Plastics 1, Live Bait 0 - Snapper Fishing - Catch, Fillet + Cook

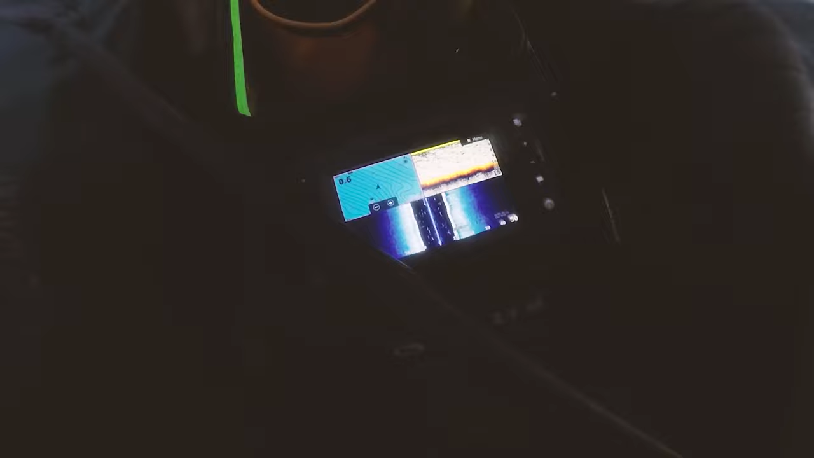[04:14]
and we'll see how it goes there's so many look at this look how many marks there's so many but so many fishes so many markings is what I'm trying to say
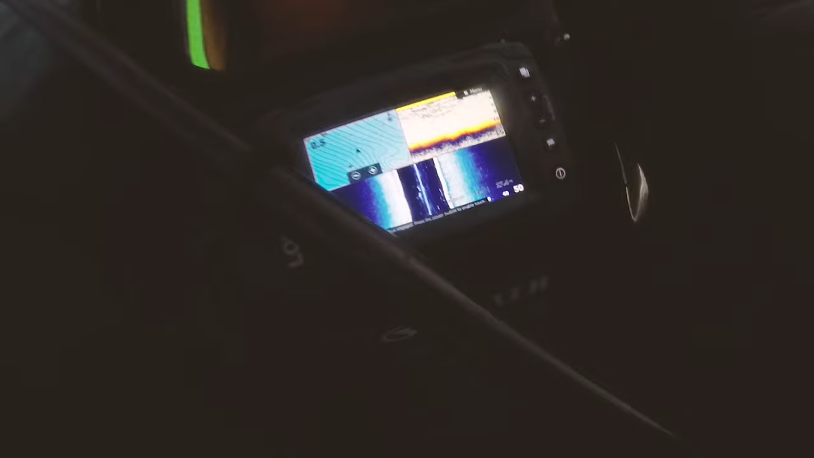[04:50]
look at those bigger marks all right maybe we'll quickly turn around maybe we're just off where they were all